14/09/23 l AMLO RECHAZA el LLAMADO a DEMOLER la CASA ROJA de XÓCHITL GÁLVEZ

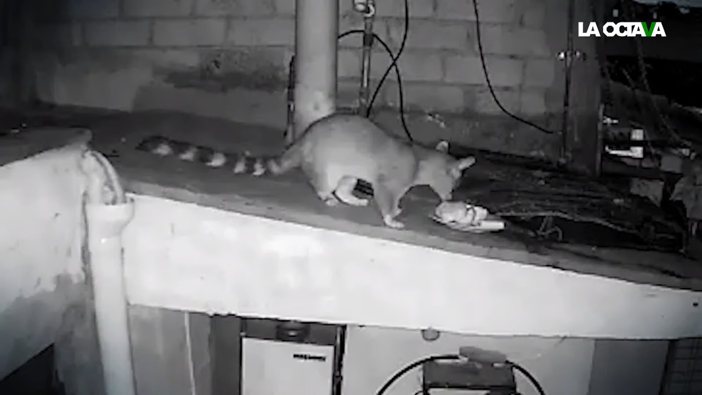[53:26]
Un tímido habitante nocturno acecha de nuevo el Valle de México.
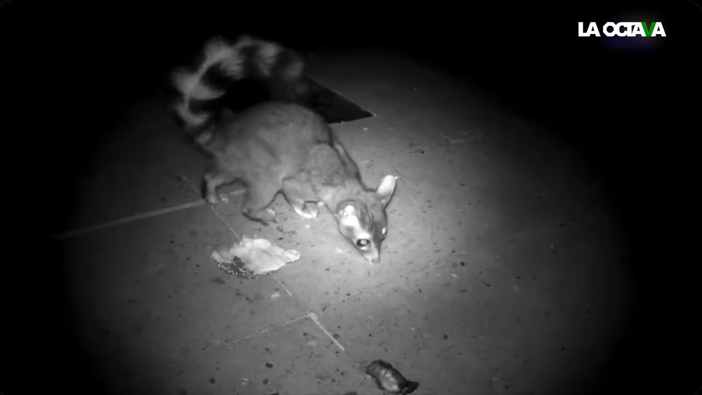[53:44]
Estos parientes de los mapaches y cuatíes son carnívoros,
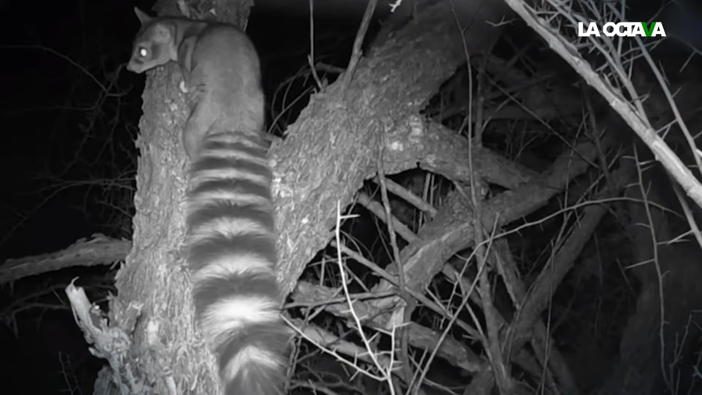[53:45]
no estrictos,
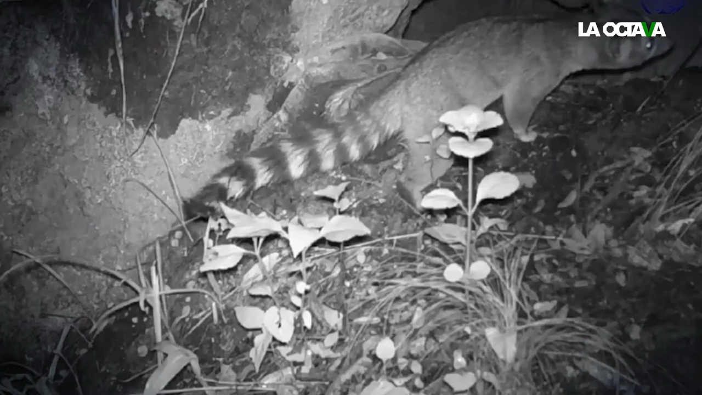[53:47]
por lo que además de aves y ratones, pueden comer insectos, frutas y verduras.
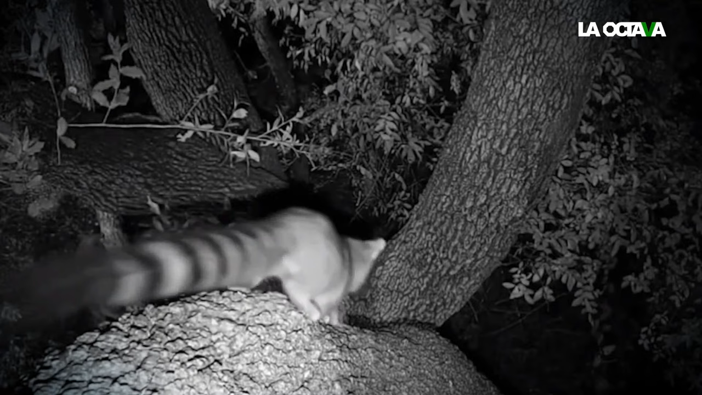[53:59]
Según la SEDEMA, en áreas naturales protegidas de la Ciudad de México, también ha aumentado el avistamiento de otras especies, entre ellas el lince americano,
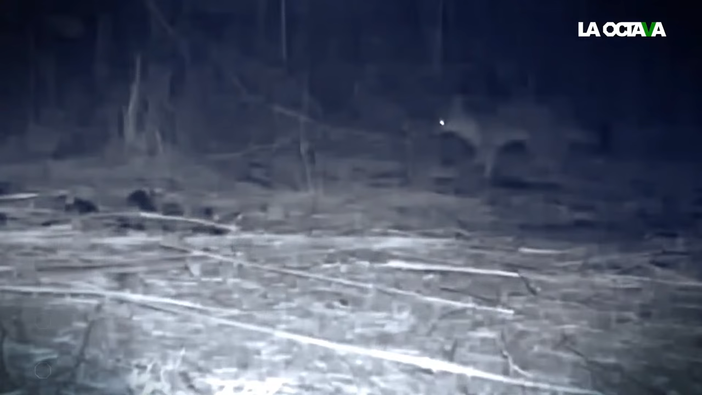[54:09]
la zorra gris, el coyote y el murciélago trompudo.